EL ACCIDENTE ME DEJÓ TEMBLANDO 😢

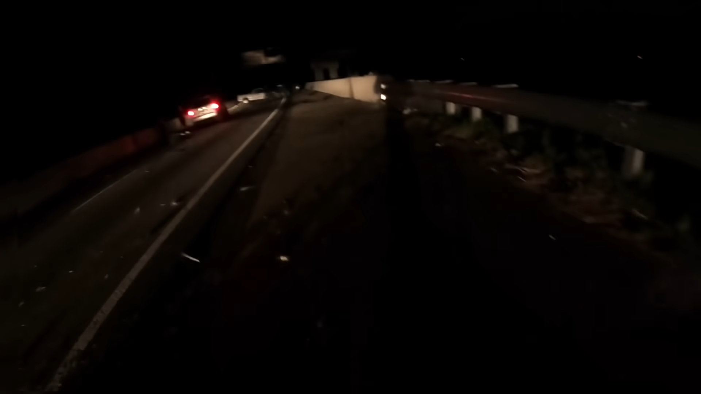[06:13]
Manchín, acaba de pasar, chicos, acaba de pasar a décimas y no me toca.
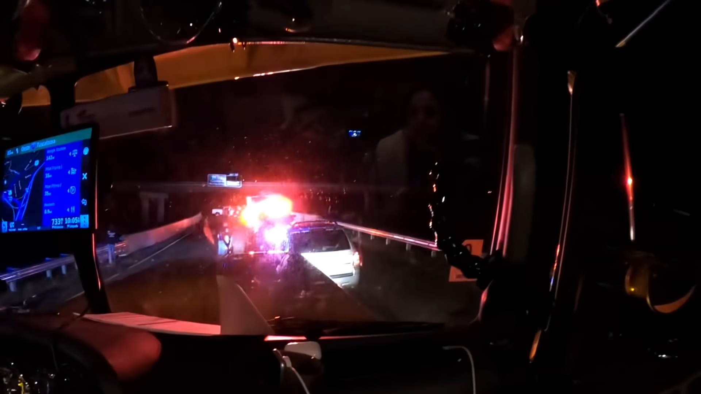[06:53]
Miren, ya llegó la policía, ya llegaron los paramédicos, ya llegó la gente y...
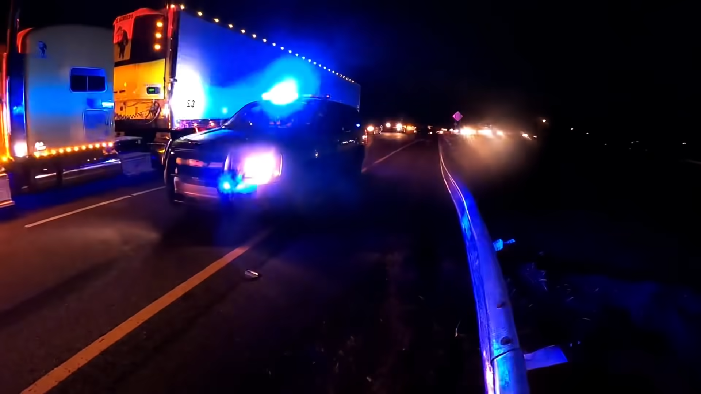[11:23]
Empieza a hacer el tráfico, chicos, pero no hay forma de irnos para atrás para poder salir.